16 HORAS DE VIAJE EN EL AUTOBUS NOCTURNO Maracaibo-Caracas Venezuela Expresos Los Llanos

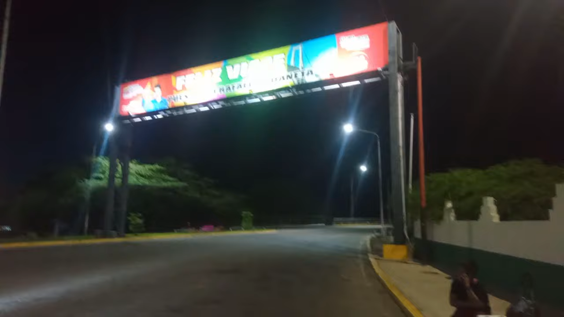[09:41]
revisan todo tipo de equipaje y bueno ya de aquí comienza el puente sobre el lago de Maracaibo ahí ya está el lago comienza a subir el puente